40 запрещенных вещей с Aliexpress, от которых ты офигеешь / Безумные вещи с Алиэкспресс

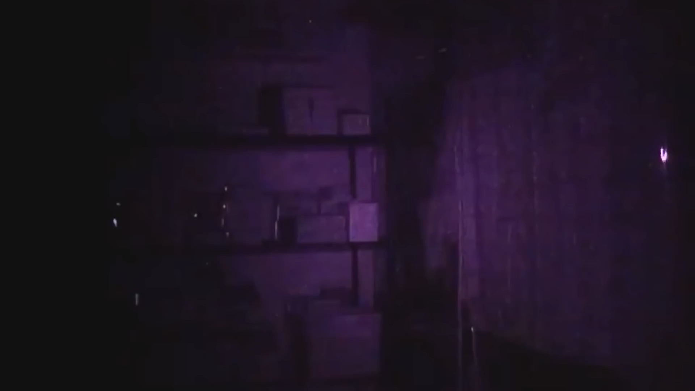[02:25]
если что-то шевелится в зоне ее видимости. Также есть возможность дистанционного наблюдения в прямом эфире.